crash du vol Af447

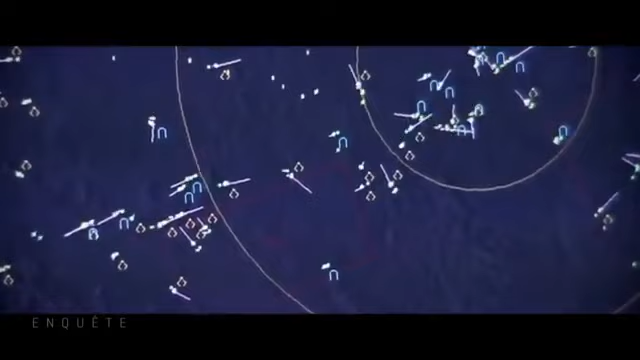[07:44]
le vol Air France 447 n'apparaît pas sur les radars sénégalais et ne répond pas aux appels radio. À 11h04, un avion brésilien décolle vers la dernière position connue du vol Rio-Paris.